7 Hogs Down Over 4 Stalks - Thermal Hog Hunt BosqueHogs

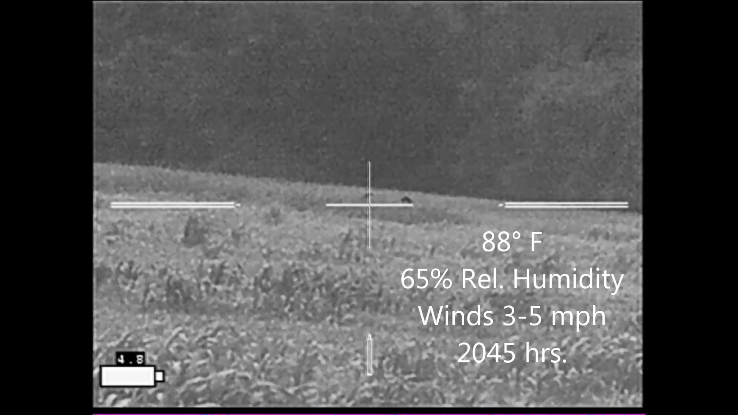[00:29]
took a look out into the field in front of me, and there are hogs there.
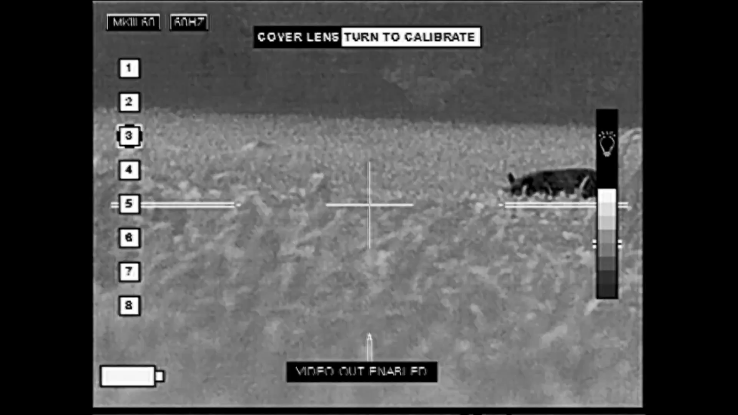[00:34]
So while it's still daylight, I make my stalk down.
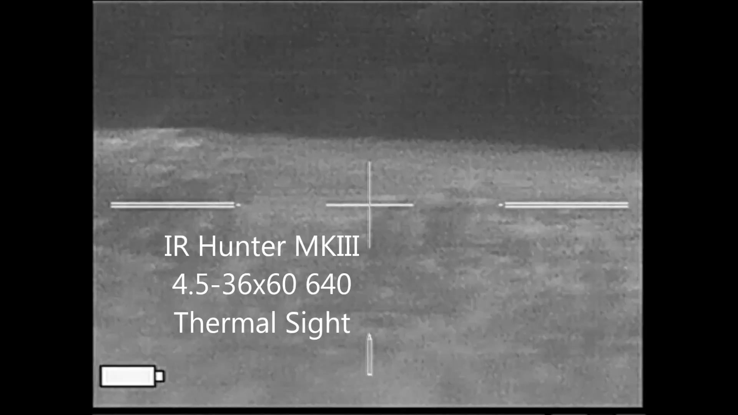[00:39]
There are several hogs, most of which are behind this high grass here, but these are the hogs that can probably see me, so they're going to be my concern.
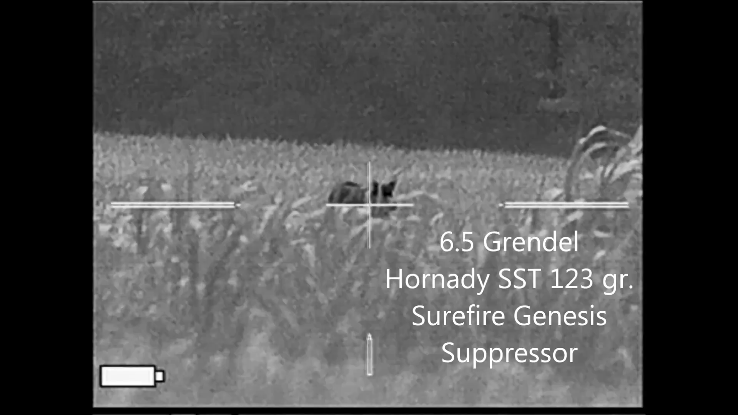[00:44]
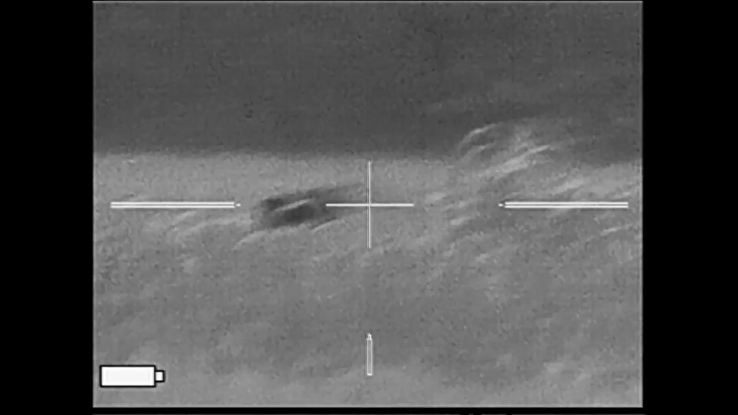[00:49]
I drop the first hog.
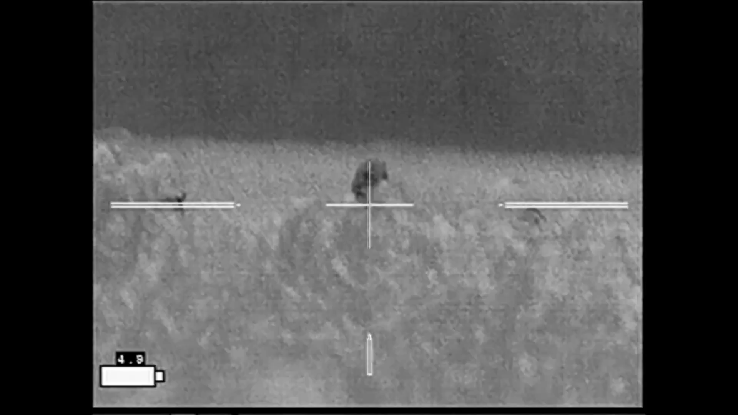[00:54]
And I make a series of shots on this big boar.
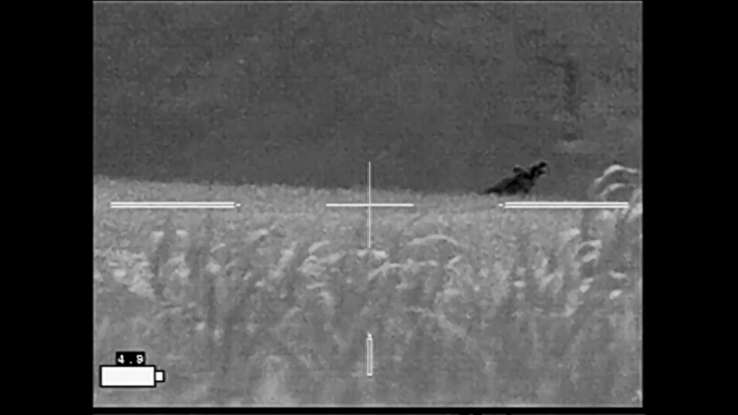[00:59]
They all hit, and he goes down.
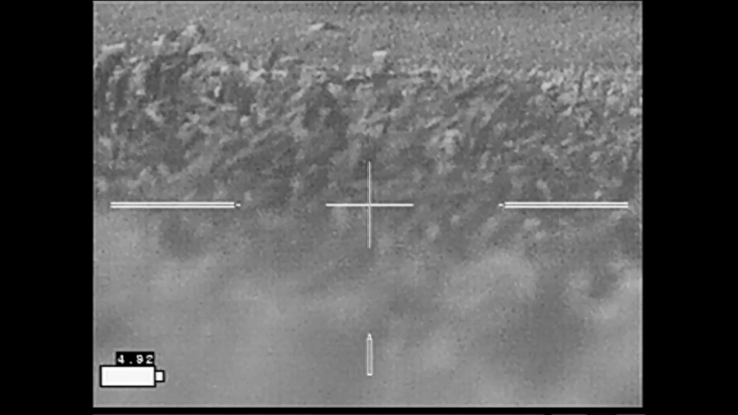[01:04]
I mark the hogs with my firefly lights. Went back and got my Minnesota hog dragger.
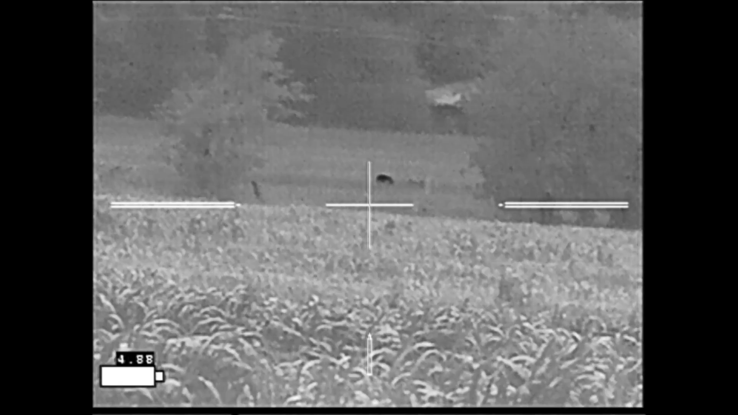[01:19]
As soon as I got back to the truck, I started scanning again with my Armacite Zeus that you'll see hung around my neck in some of the pictures.
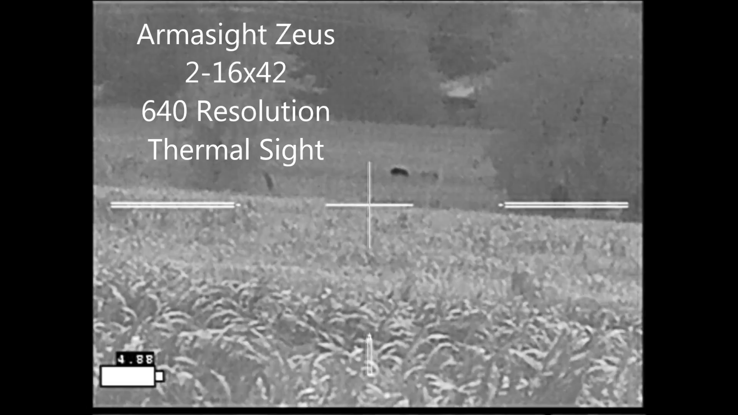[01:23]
Now you can see the hog there. And I've gotten closer at this point.
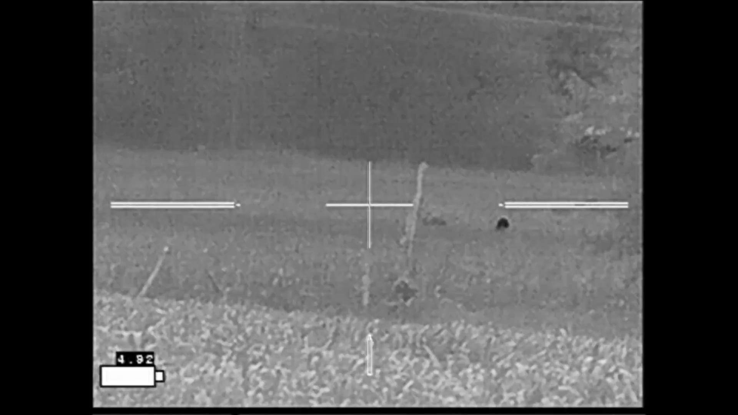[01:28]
There's more hogs, and you can see a house off to the right. So that's not a safe shooting direction. But I saw one hog moving off to the left. I followed him around. He was by himself, and I figured this was a one-shot deal since I wasn't sure about the backstop behind him.
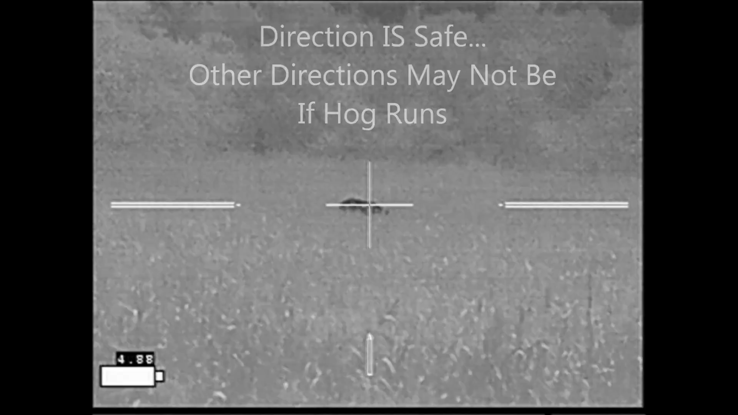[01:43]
I never heard the impact. He took off running. I kept an eye on him.
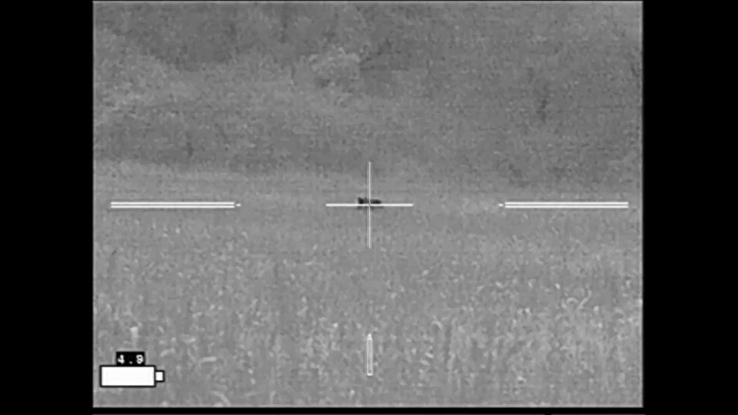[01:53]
And he finally went down. He turned out to be a nice 190-pound boar.
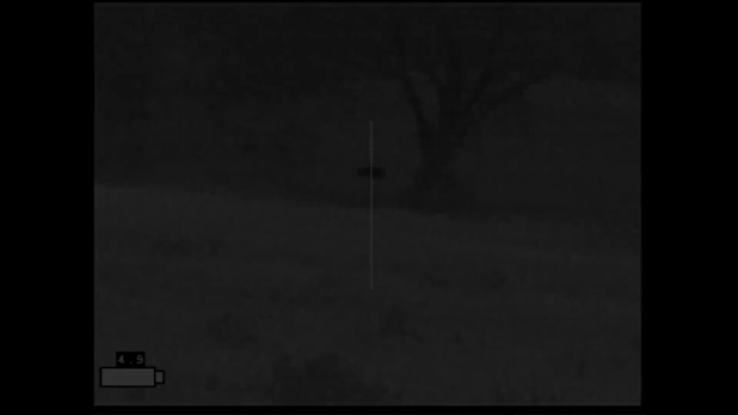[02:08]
That was music to my ears. So here I'm back at the truck.
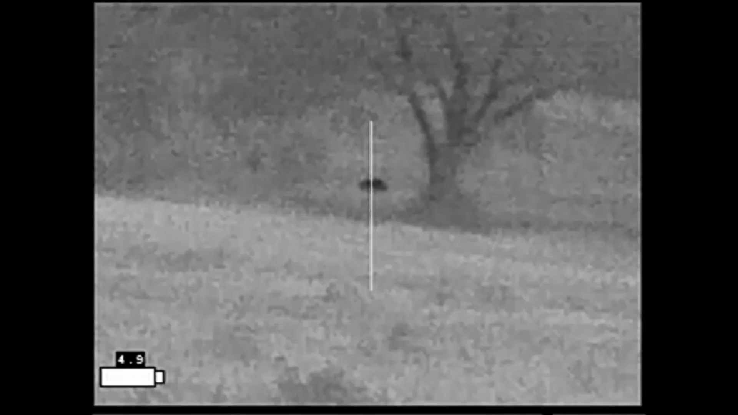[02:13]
Once again, down in that field again, there's a hog. So I take off after it.
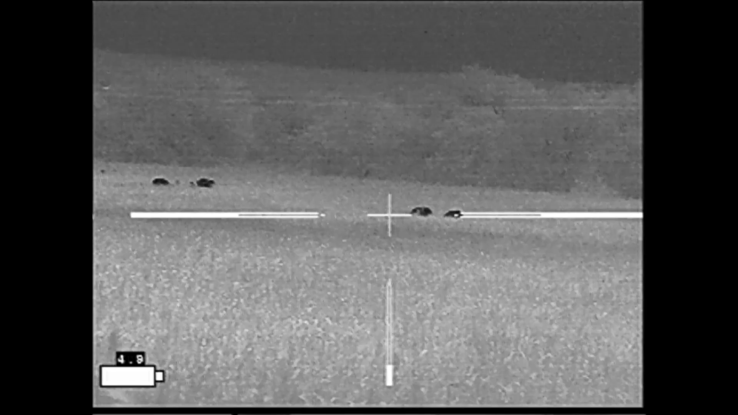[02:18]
When I get down there, there are actually several hogs. The only problem is there's a house back behind them.
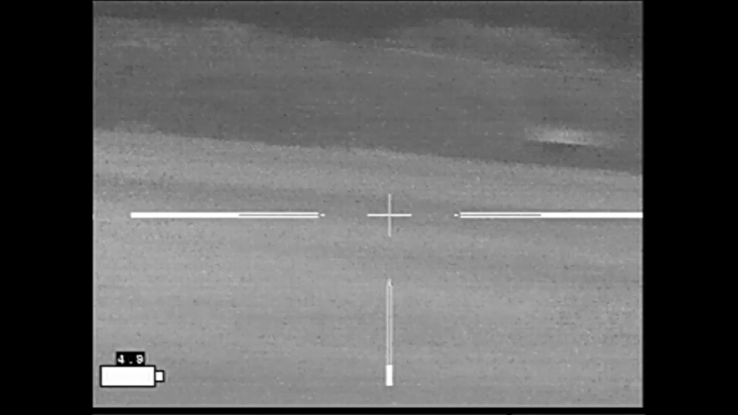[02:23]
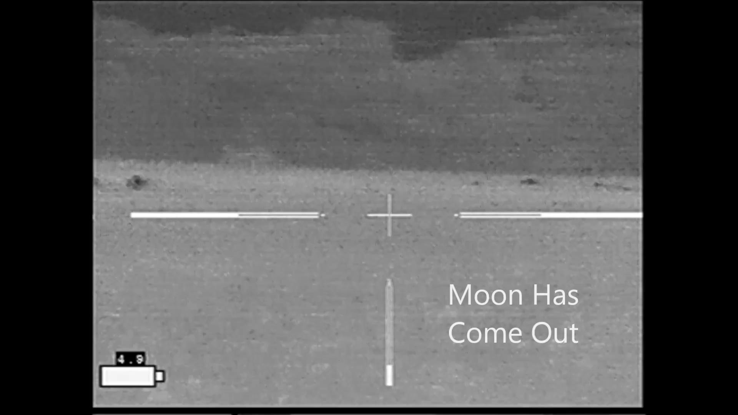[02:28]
Out of those hogs, these three are possibles for shooting.
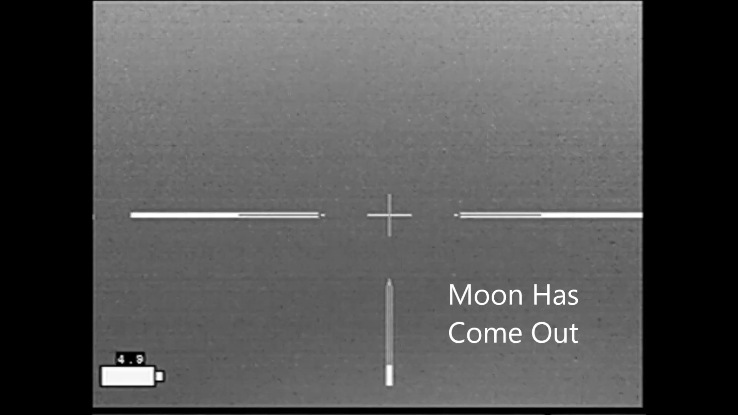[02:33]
There's nothing directly behind them. I get closer.
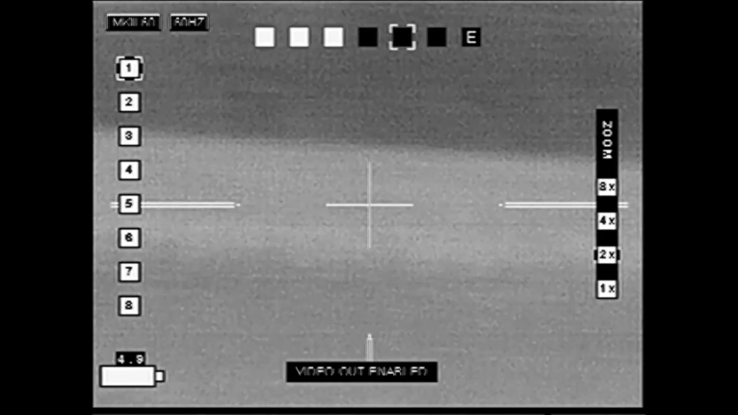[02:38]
I figure it's a one-shot deal once again, unless something runs to the left.
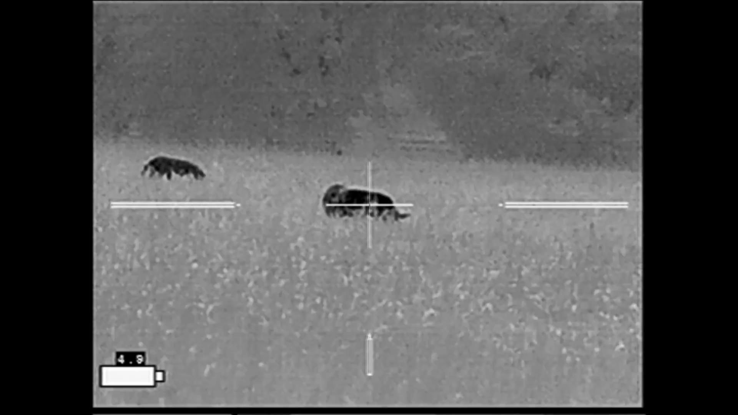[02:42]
I'm clear to the left. I drop the first hog.
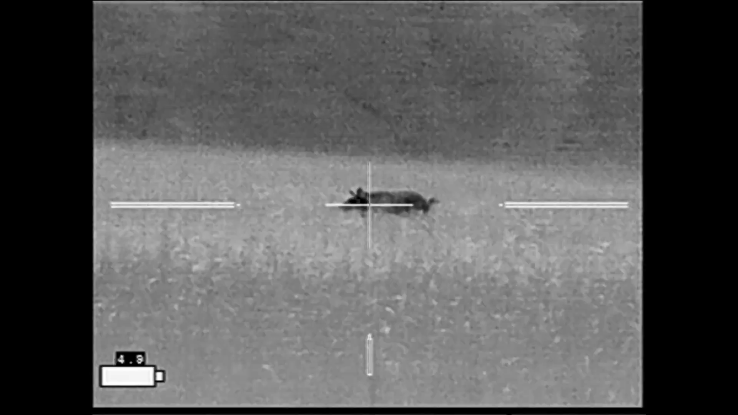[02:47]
One does run to the left.
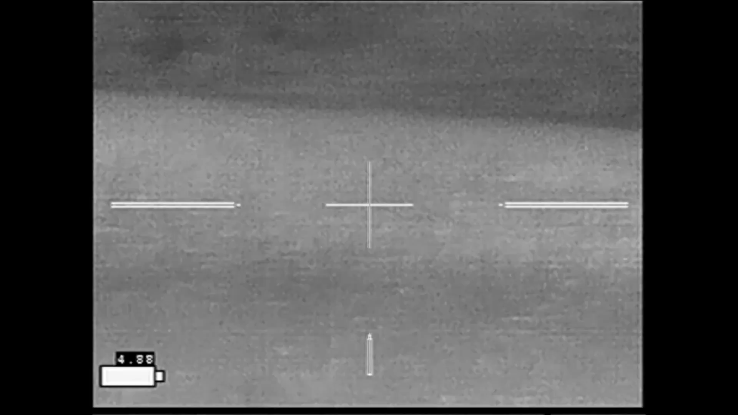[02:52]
He goes down with the second shot. Now, he's making a lot of noise at this point, and it's been my experience that when they make a lot of noise like this, there's a good chance they're going to try to get back up.
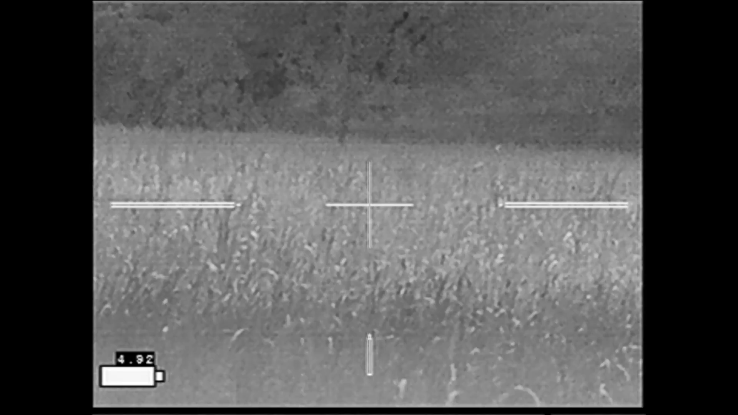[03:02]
So I wait for him. Comes up, and I put him down for good.
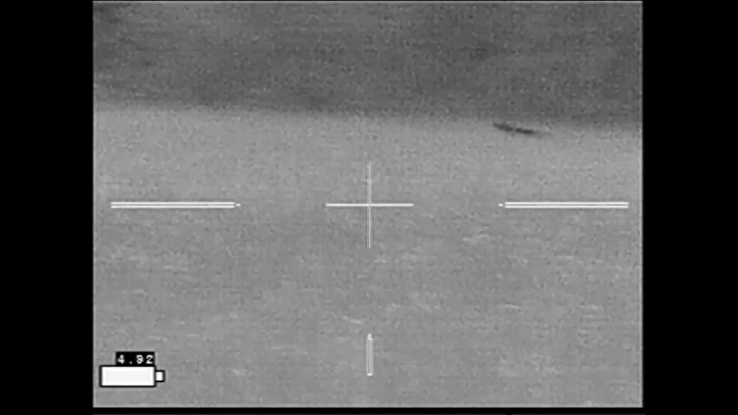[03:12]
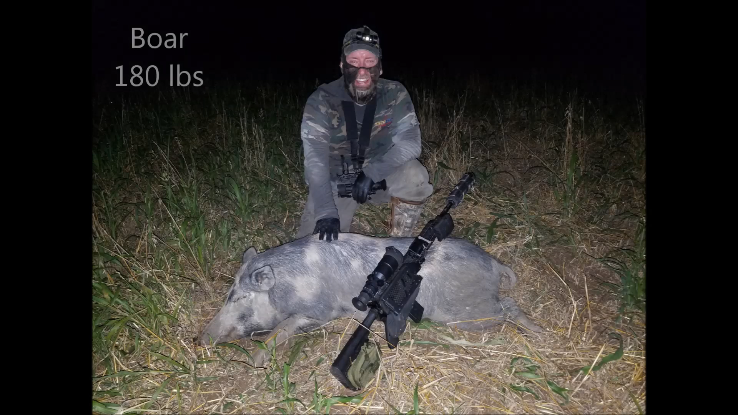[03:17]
So here I'm taking a picture with the first hog. It's a 180-pound boar. When I hear something moving around me, I get out my rifle.
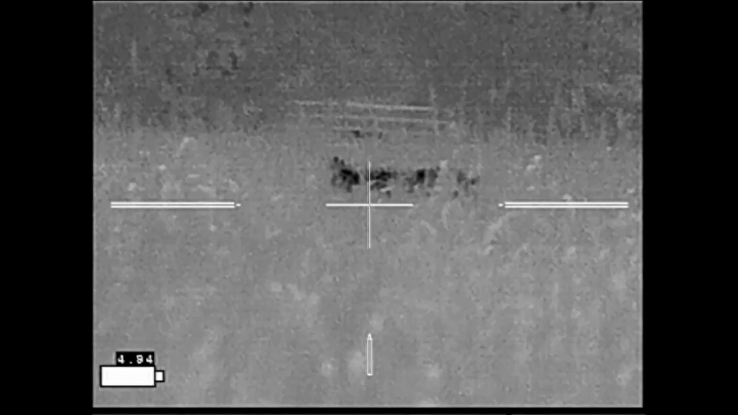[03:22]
Sure enough, there's a hog creeping up behind me.
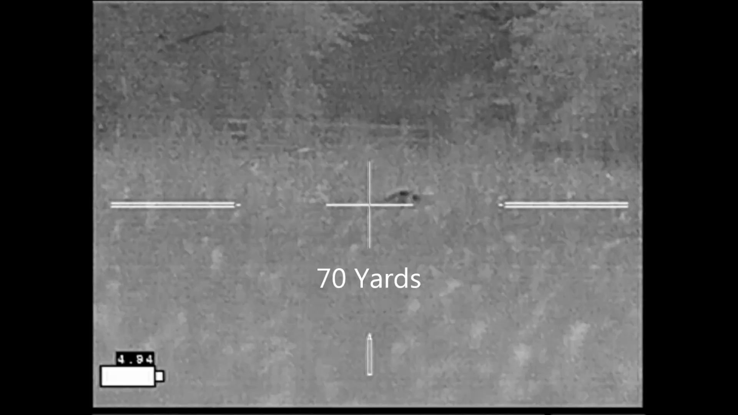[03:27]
And then at about 70 yards away right here,
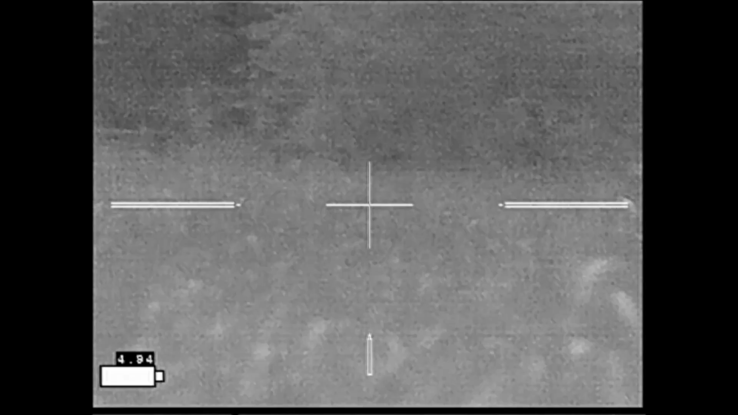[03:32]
I put her down. She also turned out to be about a 180-pound sow.
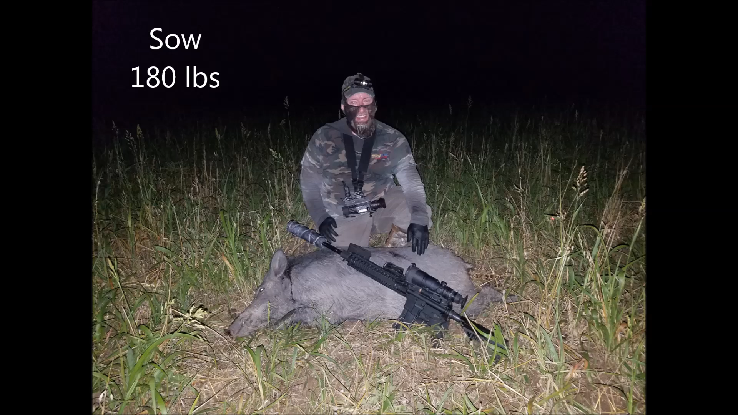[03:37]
I got back over to take pictures of the boar that ran. He came in at 190 pounds. No sooner had I gotten back to the truck when I spied hogs in the oats field again, I came around a big tree to get lined up on this hog, get a little closer shot at it.
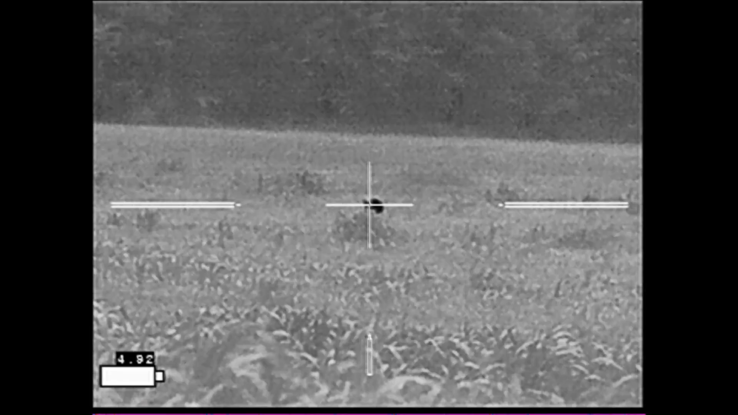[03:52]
Here it's moving away. I try lip-squicking to get it to turn and look at me.